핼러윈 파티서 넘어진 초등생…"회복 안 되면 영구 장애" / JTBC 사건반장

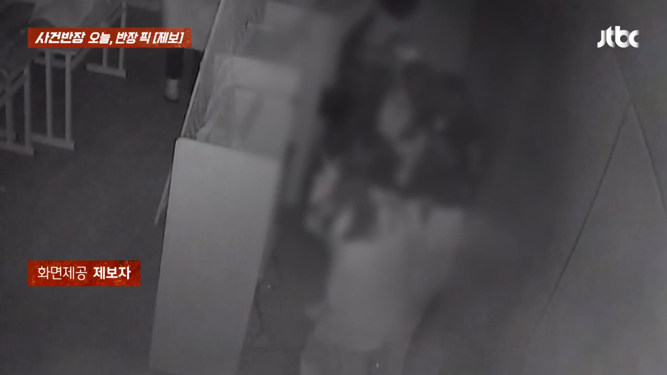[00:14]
너희들 오늘 제삿날이다. 엄마, 무서워. 그런데 바로 그때 한 아이가 꽈락 넘어졌습니다. 넘어졌어요. 아이고 세상에. 다급히 바깥으로 저렇게 아이들이 막 빠져나가고 있는데 넘어진 아이,
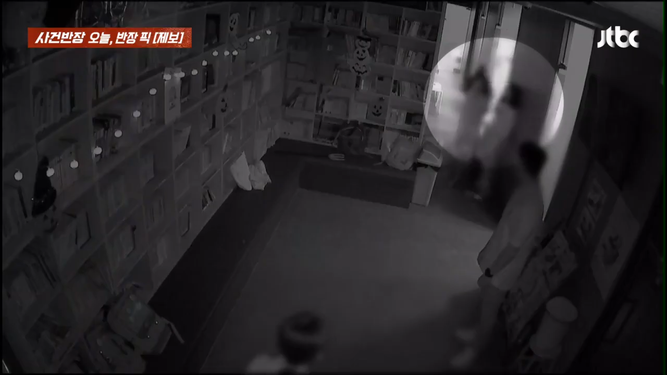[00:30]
지금 보면 나가고 있는데요. 이마에다 손을 대고 있어.
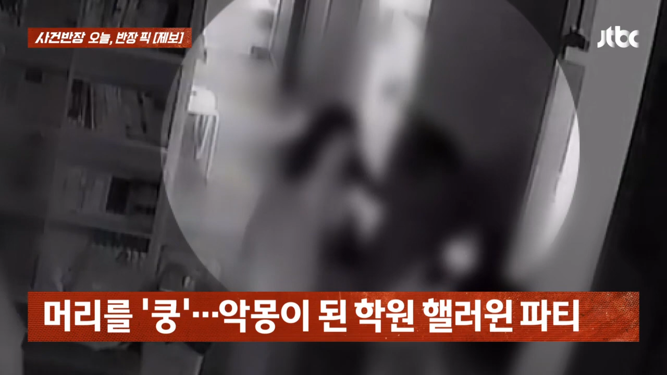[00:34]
결국 선생님이 이렇게 다가와서 상태를 살피는데 많이 다쳤습니다.
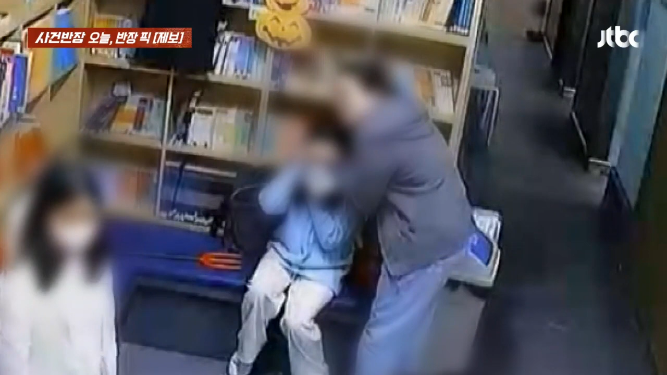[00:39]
그렇습니다. 지난 27일 저녁 8시가 넘은 시간에 경기도 성남의 영화원에서 있었던 일인데 보신 것처럼
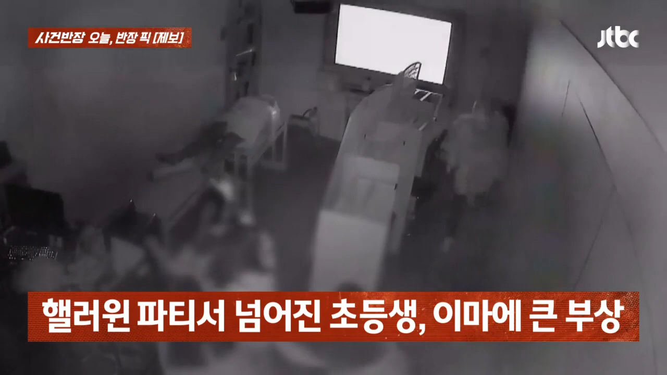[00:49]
헬로윈 파티를 한다고 그런데 저기 굉장히 어둡고 좁고 또 가구들도 흔들흔들라는 게 위험해 보이거든요. 저런 곳에서 이 선생님이 분장을 하고 괴물 분장을 하고 무서운 분위기를 만들었다가 학생들에게, 아이들에게 갑자기 겁을 주면서 덮치니까 아이들이 도망을 가면서 했던 거예요. 그 와중에 한 초등학생이 넘어져서 넘어지면서 책상 하단에 뼈쪽한 부분 있잖아요.